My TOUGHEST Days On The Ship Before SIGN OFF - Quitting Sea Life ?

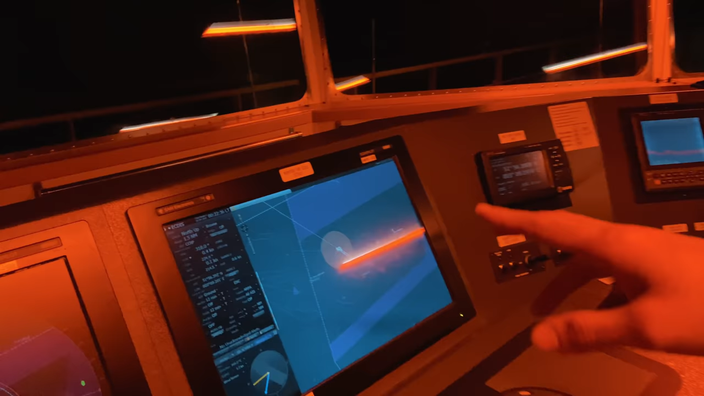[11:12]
be departing from this particular section and for now we have to test the telegraphs